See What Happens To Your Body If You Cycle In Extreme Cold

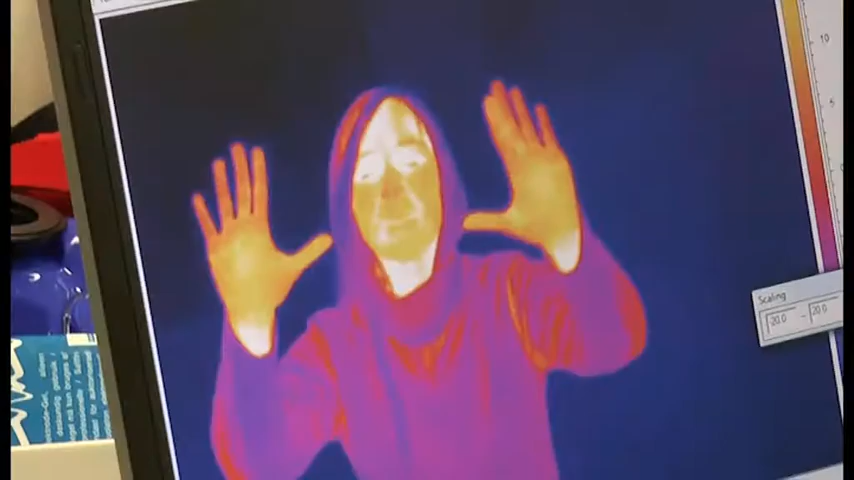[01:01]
You started to cycle and your hand temperatures, which is what we were concentrating on, very quickly went down to around about 15 degrees Celsius and they stayed there.